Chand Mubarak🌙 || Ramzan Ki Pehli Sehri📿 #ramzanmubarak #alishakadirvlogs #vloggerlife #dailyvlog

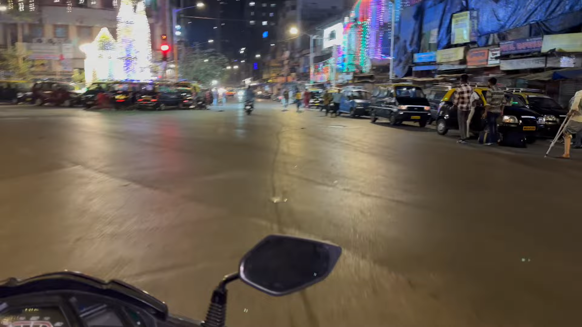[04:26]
आपर बहुत नेक्स्ट लेवल टेस्टिंगे है अब जो के आगित फेमस मस
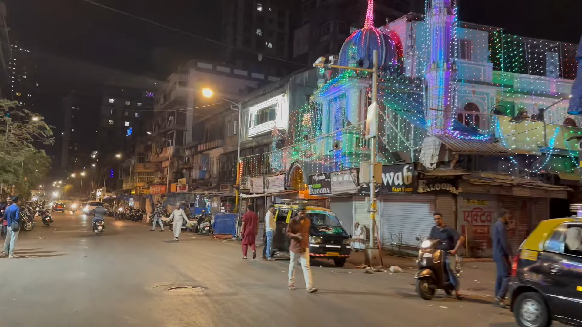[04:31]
और नवाफ पास्ट कूट सेंटर यापर फिर्जा इसा खाने का लिए अलाग में और यह पाई दिनी जाएगा पाई दिनी यह कूरता
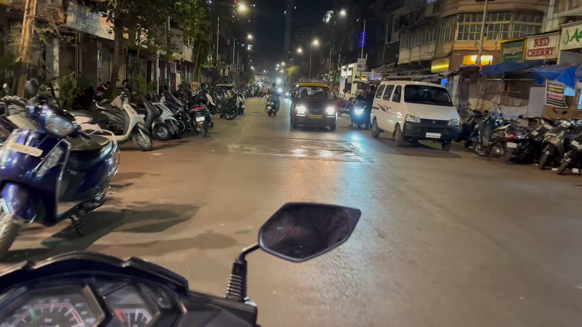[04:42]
मिलता है अब आपको पूर्था ज़िए तो आपको यहां से मेंचन लिए राइट सेड़ कूरते की शोपने लेफ साइब यह
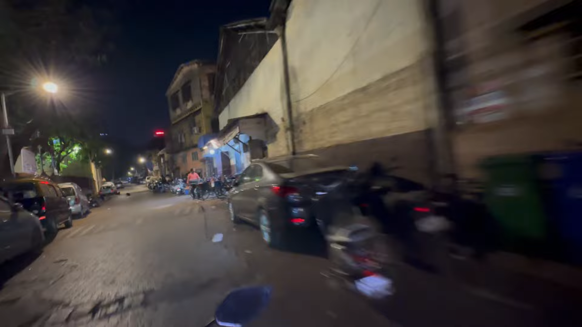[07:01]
तो अभी हम लगा है यह एक इडन बेकरी जोड की बहुत मस्त गरम गरम पाओ लेने वाले भी हम यहां से न्यू फोटोवाट सेरी के लिए थां फ्रेश